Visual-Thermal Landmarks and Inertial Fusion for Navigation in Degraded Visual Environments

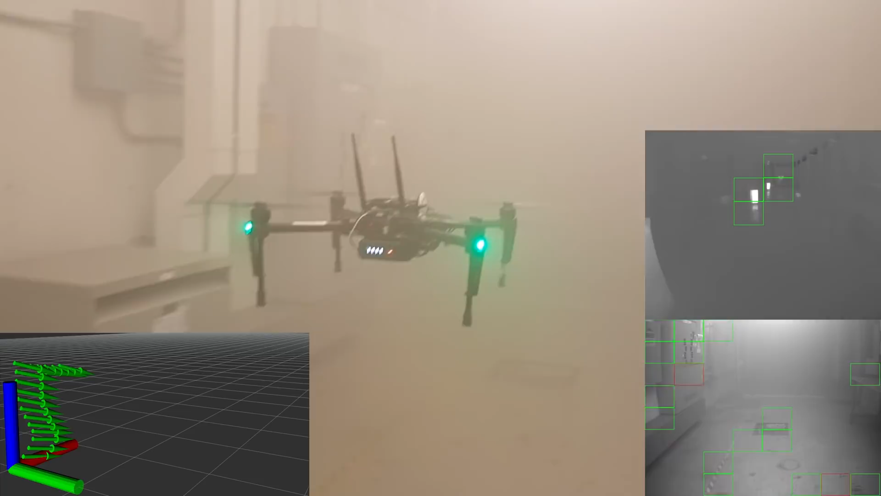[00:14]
In this work, we present a multimodal method that selectively fuses visual and thermal features with inertial measurements for the reliable pose estimation of aerial robots in GPS-denied and visually degraded environments.
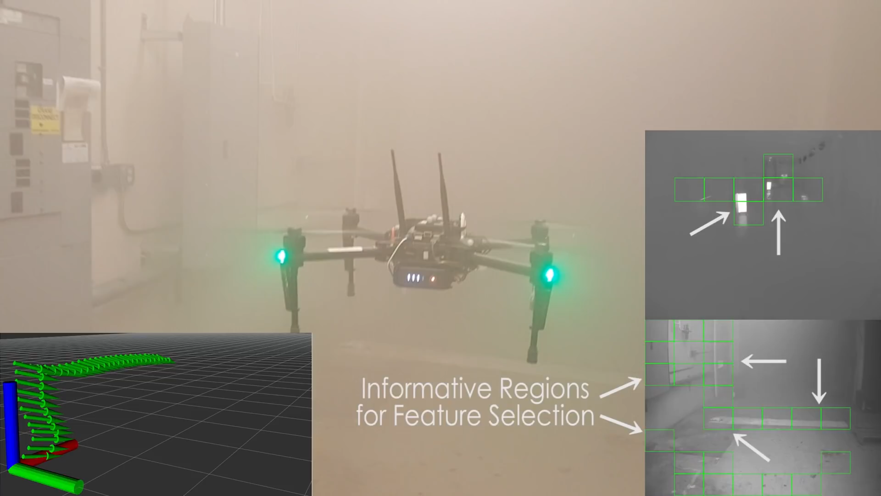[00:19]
In our method, we associate the local feature selection process with larger image neighborhoods in order to ensure that the selected features have corresponding informative neighborhoods using a metric based on spatial entropy.
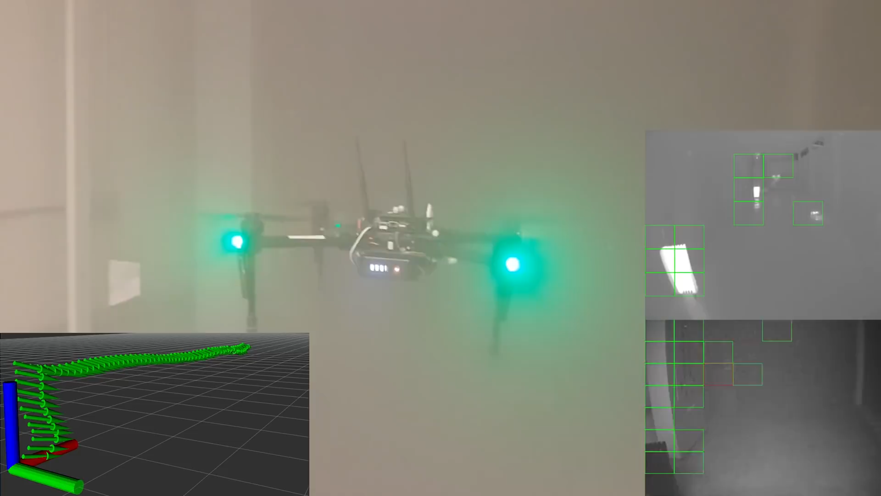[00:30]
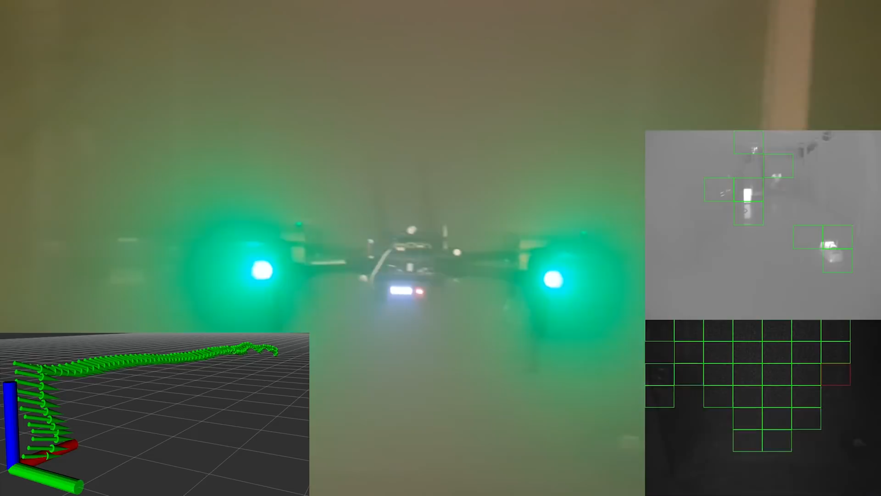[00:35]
Furthermore, we monitor the quality of image neighborhoods over a temporal window to make feature tracking robust in the presence of dynamic obscurance.